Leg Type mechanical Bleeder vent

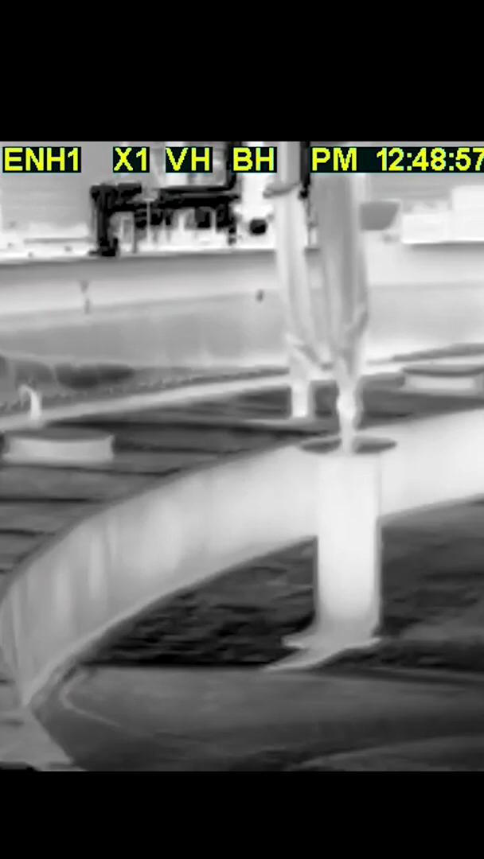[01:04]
During this emission survey, all three of the floating roof's 10-inch bleeder vents showed major signs of vapor's emission.